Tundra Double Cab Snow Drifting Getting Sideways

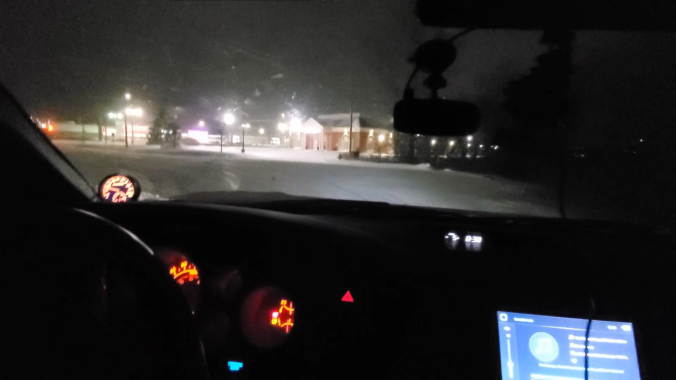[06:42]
See now the thing about it is When you catch the road there right You just kind of When you get traction The car kind of lurches in the wrong direction here And I'll let this car fucking pass And do a little U-ey
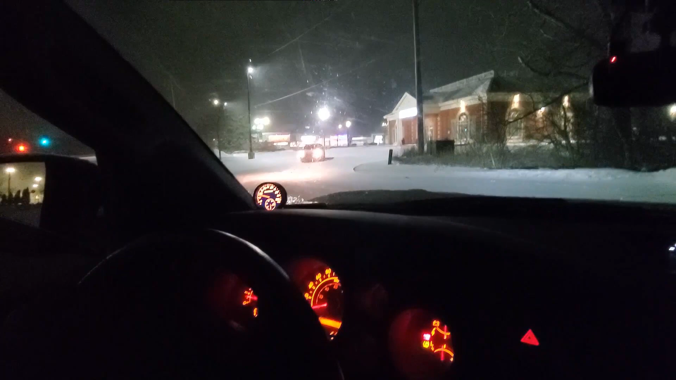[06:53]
in this little cul-de-sac here Woo-wee That is pretty icy right there Wow man There is a serious sheet of ice underneath this stuff here Alright I think we're going to have to move to the next spot here It is pretty icy But
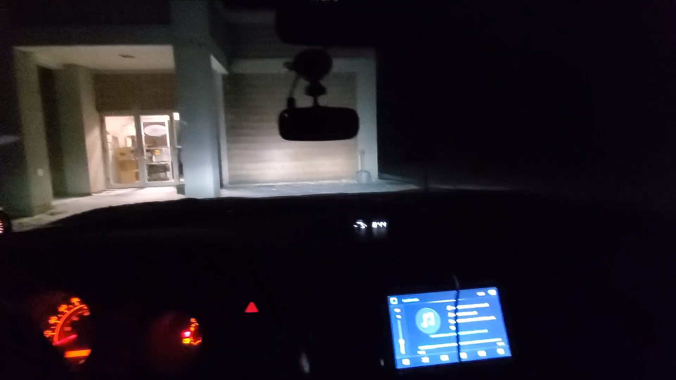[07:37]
Alrighty so we just pulled up to a spot that's a little less known A little more off the beaten path here I did bring the Beater Drift G35 here a long time ago Actually coincidentally somebody rolled up on me in this spot But we're just going to hit it and quit it basically I might throw the camera off to the side And get a couple of shots from far away here
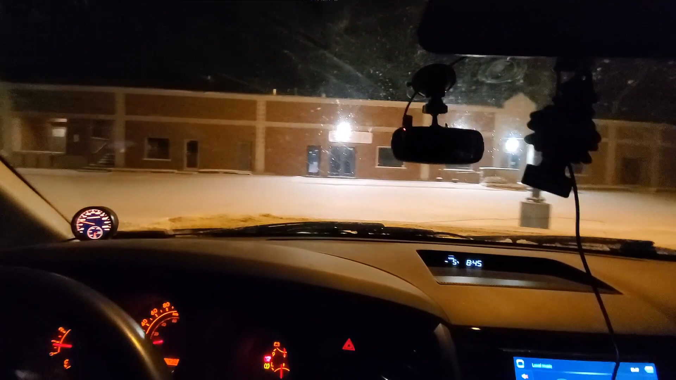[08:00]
Now you can tell this is a big heavy truck compared to the G35 When that back end starts slipping You better be ready to catch it man Because she swings around pretty good Around that pole here Whoa
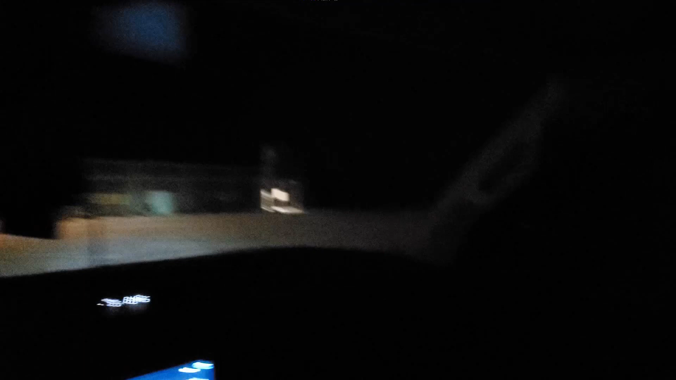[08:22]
You can hear stuff in the back of the truck Sliding around Picking up some speed here
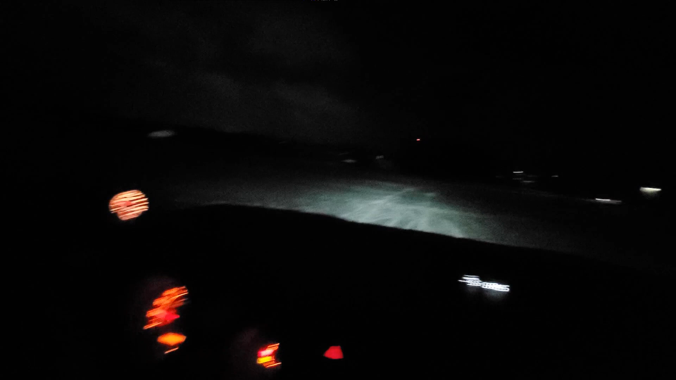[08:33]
Now I am one handing her So it's making me a little nervous And these tints These tints are so dark I can't barely see anything out here Whoa You can feel that tire bite When it hits some solid concrete
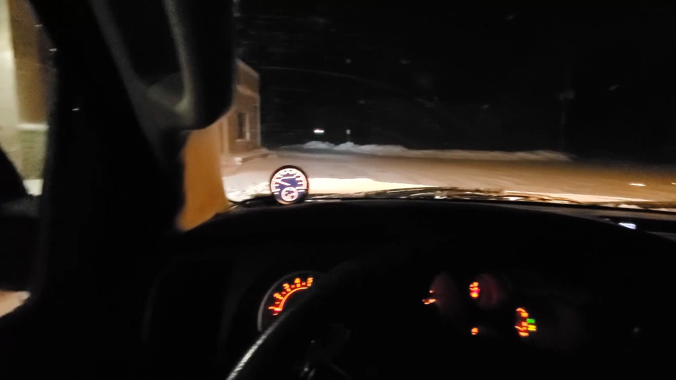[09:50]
Alright, so part of me wishes that I had the camera in wide angle mode. I don't know how much of that you guys are actually getting, but from what I just saw, kind of going in and out of frame there.
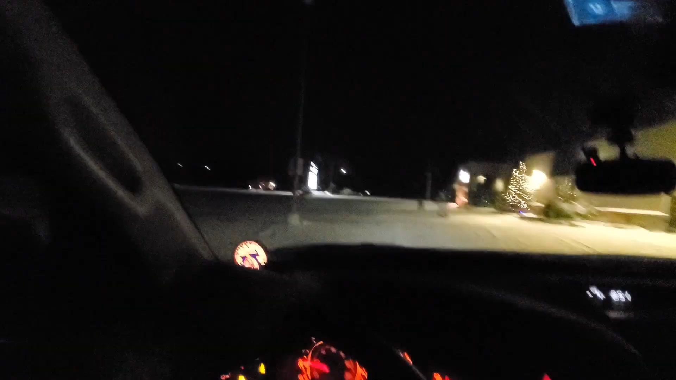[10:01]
Watch that pull. I think this is all gravel right now. I hit a big old bump there. Whoa. Whoa.
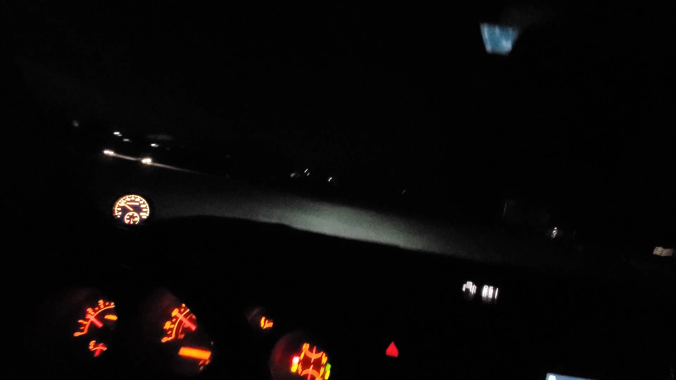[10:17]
Very easy, bruh. Woo. We were getting sideways. I had to throw that frigging steering wheel back, man. Alright, I'm going to hit one or two more spots, and I think we're going to call her a night here. Alrighty, so our next spot is a church here.
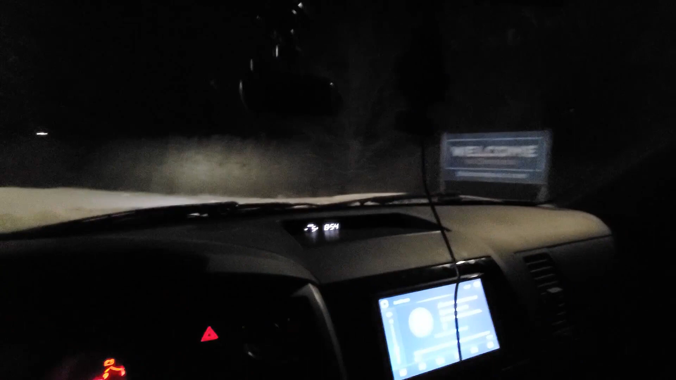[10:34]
It should be pretty good because, well, it is a Wednesday afternoon, and church is usually on Sundays. Not too familiar with this parking lot, so we're just going to take it nice and slow until we figure out the lay of the land here.
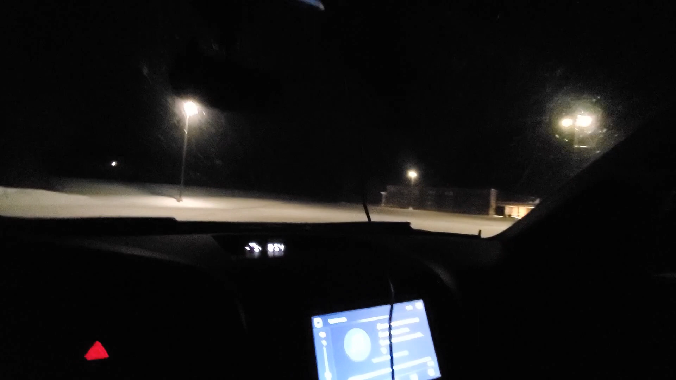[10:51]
They're nice, big, wide open, so it should be nice, provided nobody has already been in here. Woo! Damn, bro. We were cooking in that, cooking around that turn right there. Hit the gas a little.
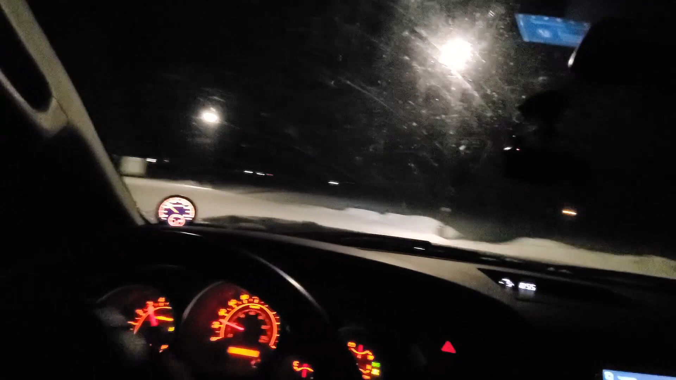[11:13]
Swing her back around. Let's see if we can bust, like, a figure eight or something here.
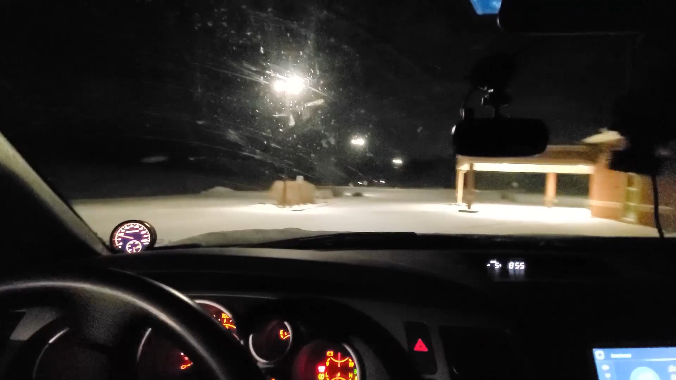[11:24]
Nice and easy. We're in second gear. Whoa. Wheels. Front wheels just understeering like a mofo. I think the big problem is that once I go over it once, when my wheels, when my front wheels hit it after I've gone over it once, they just tend to slide. There's not really much traction at the front, man. And those are brand new snow tires at the front, too.
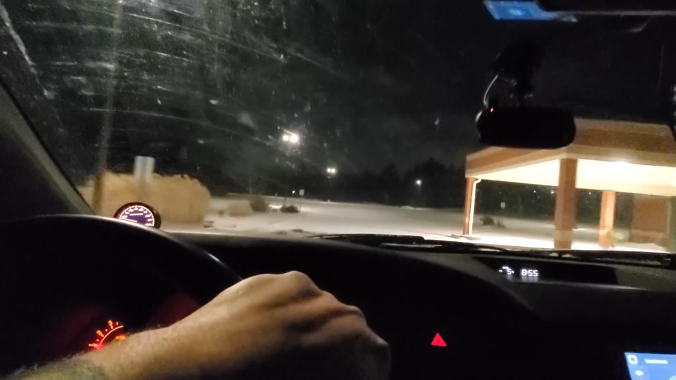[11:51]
So that kind of is disappointing, but it's to be expected with an open diff.
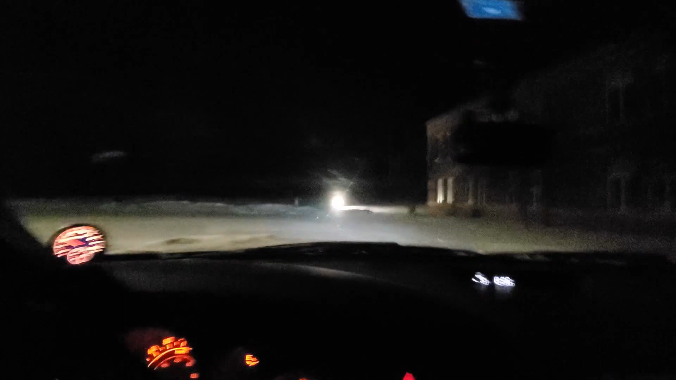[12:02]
Whoa, watch that pull, bruh. Yeah, it's just, it's too icy. The conditions right now are just not ideal, unfortunately. Can feel it bouncing and skipping and hopping, man. Big drifty there. Whoa.